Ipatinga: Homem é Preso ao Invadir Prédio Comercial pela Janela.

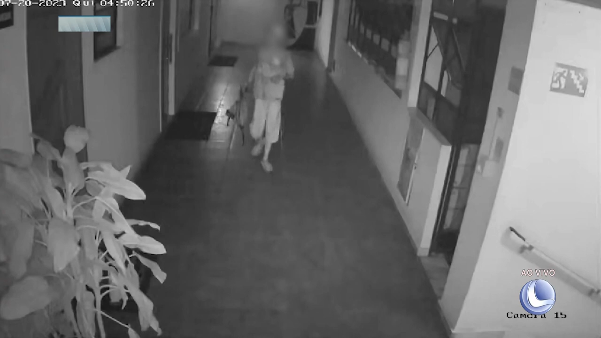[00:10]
É, e sendo flagrado pelo proprietário, olha lá. Ó, ó. Ó, ó. Olha lá.
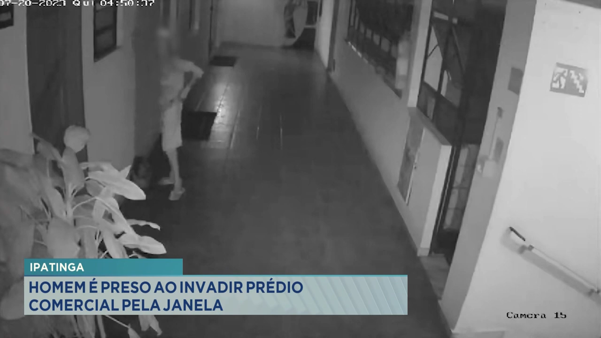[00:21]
Olha. Parece que tá na casa dele mesmo, né? Olha lá, tirando chinelo. Pra que tirando chinelo? Não, passou de novo. Vai galgar lá. Ó. Olha lá. Deus é mais. A Gisele Ferreira vai contar pra gente o desfecho dessa história. Ah, a Gisele vai contar aqui pra mim.
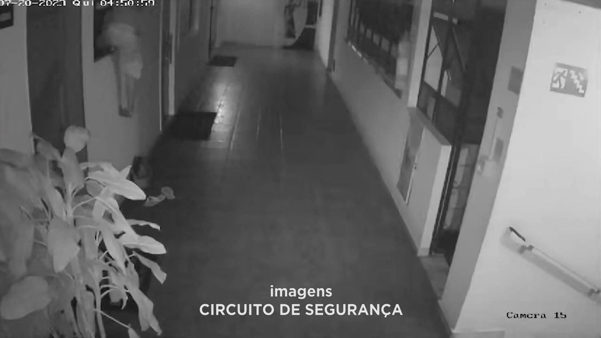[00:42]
Ô, Gisele, eu vi a câmera ali, o moço chega, entra não sei o quê, tira o chinelo e pula, magrinho, salta lá. O que aconteceu aí? Conta o desfecho pra mim.